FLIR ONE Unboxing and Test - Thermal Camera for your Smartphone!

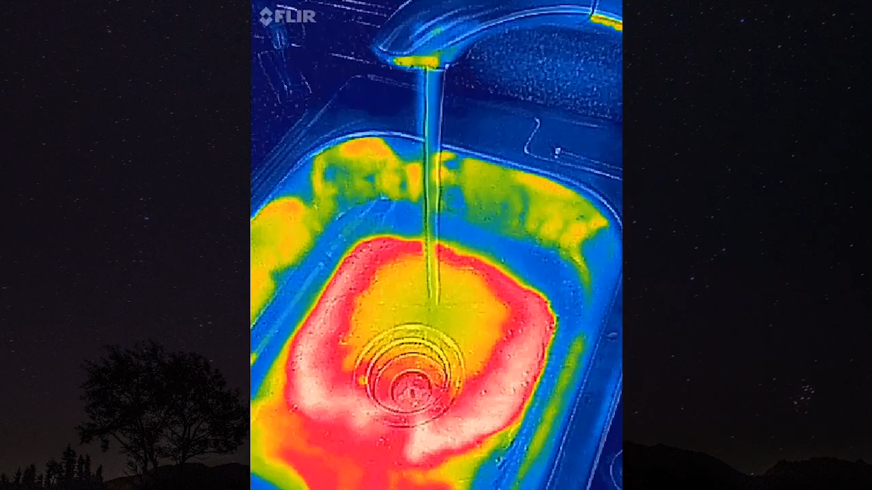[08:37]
all right i'm under my bathroom sink here running hot water down the pipe you can see it's glowing there this could be useful if you were to
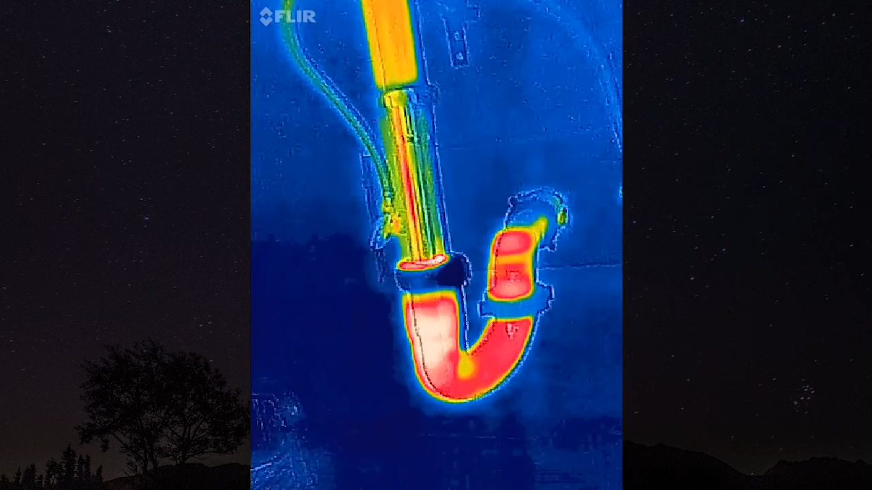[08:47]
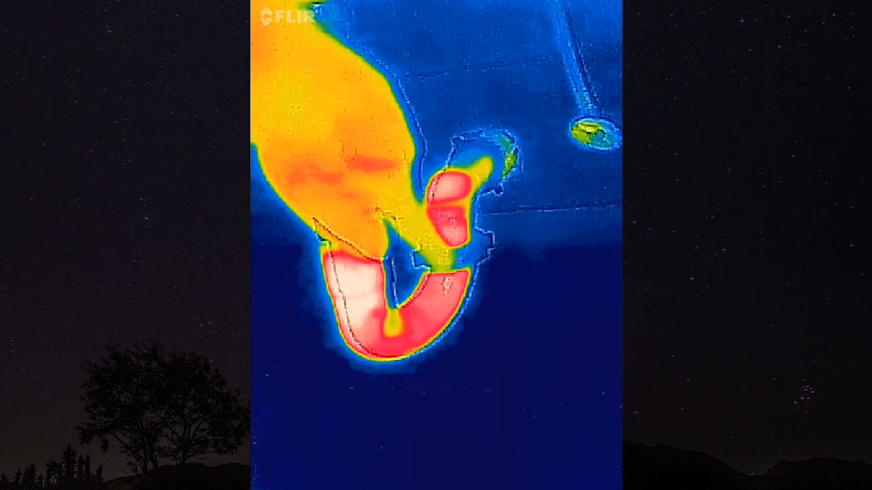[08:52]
have a clog somewhere in here you know the hot water would stop at that point and you'd be able to find where the
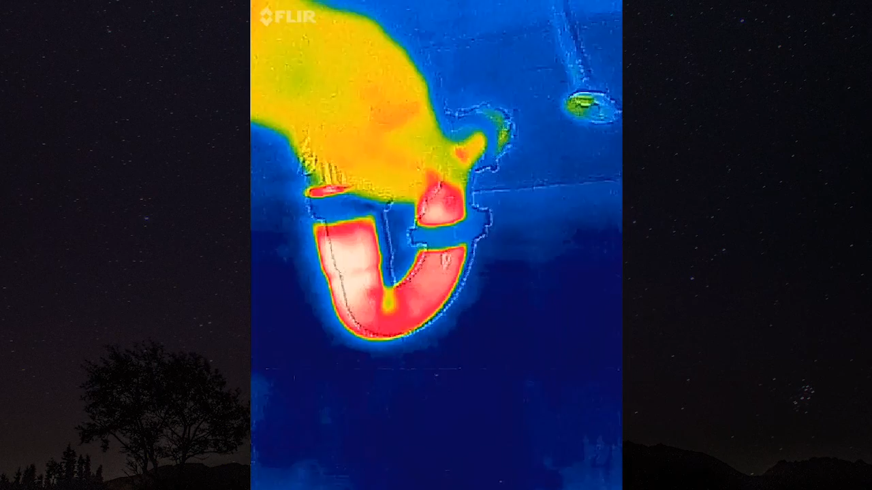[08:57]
hot mixed with the blue and where that would be where your thing is let me turn the cold water on here and see what happens
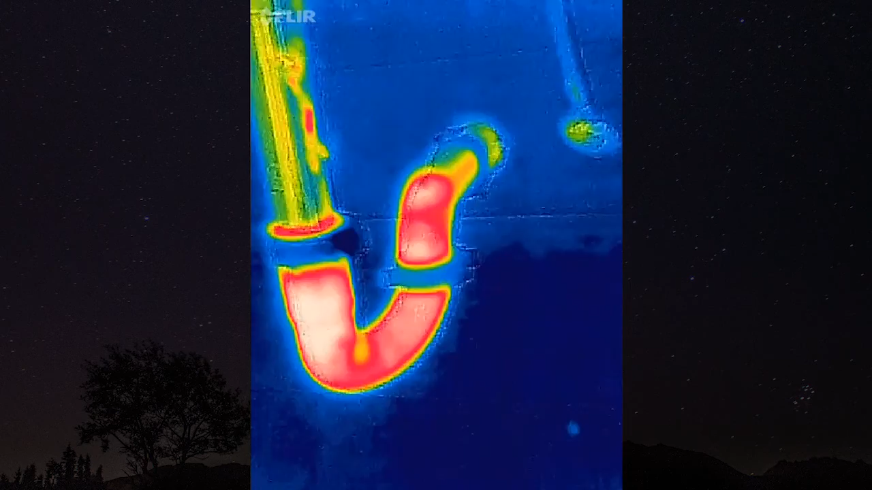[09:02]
changing but slowly there she goes
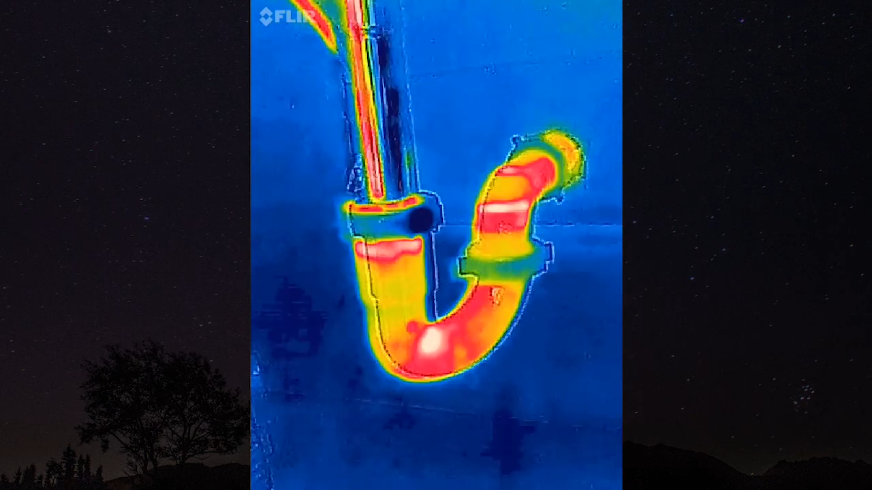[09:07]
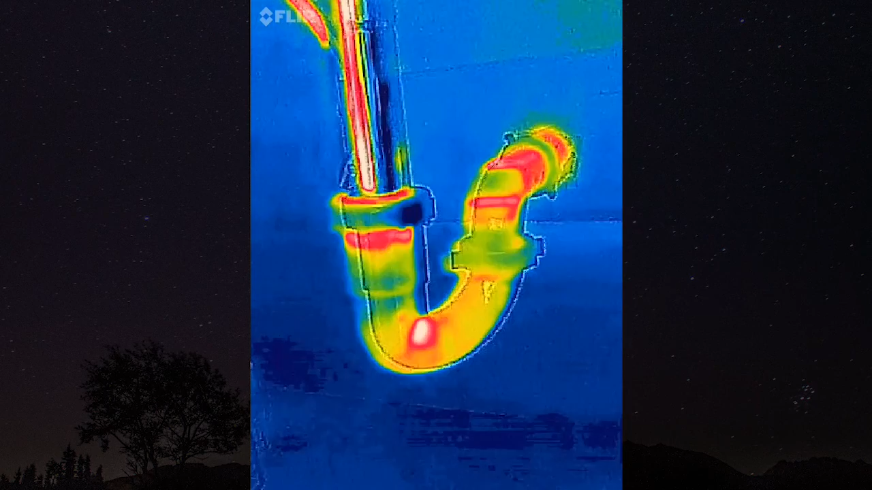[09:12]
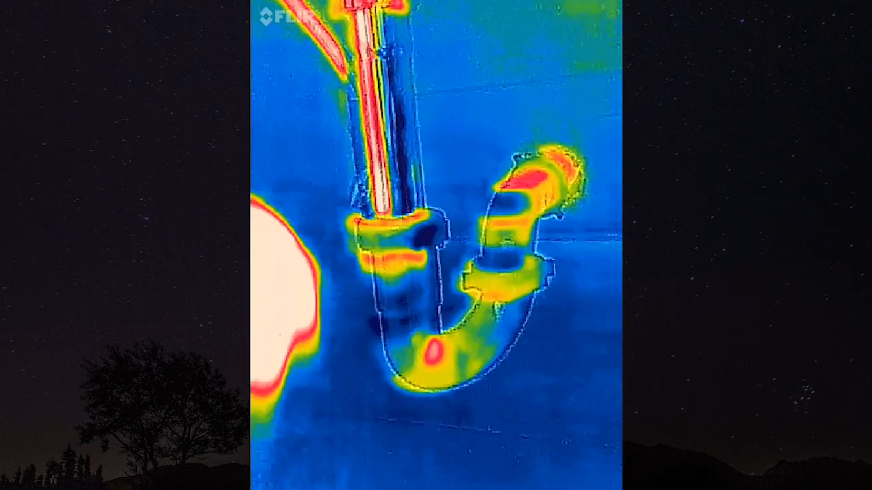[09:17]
tell the joints thicker material is staying warmer longer
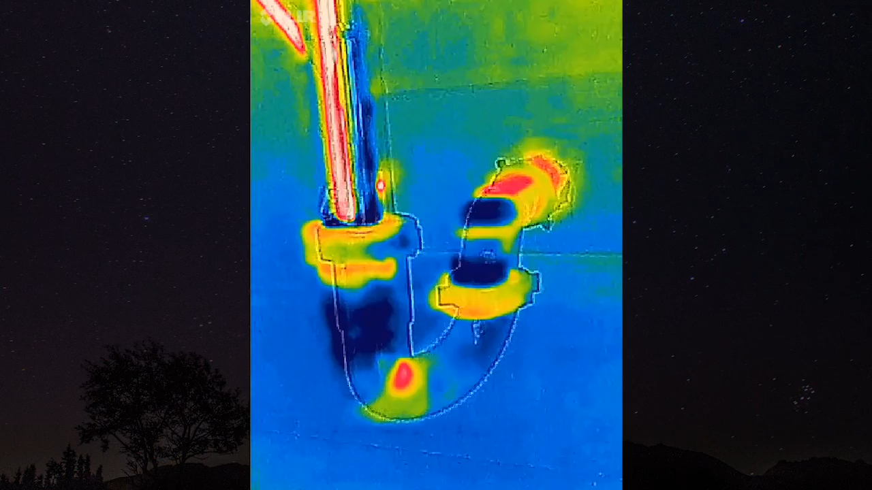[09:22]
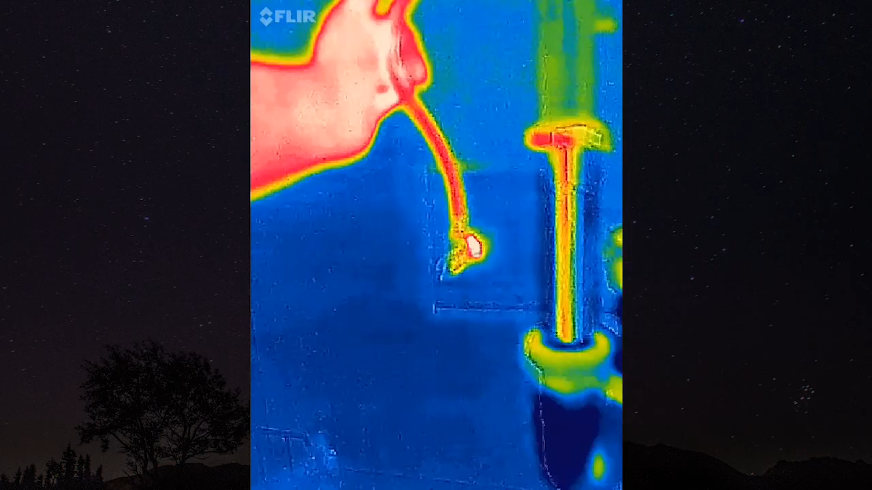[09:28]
here's the hot water line right there and cold water line nice and blue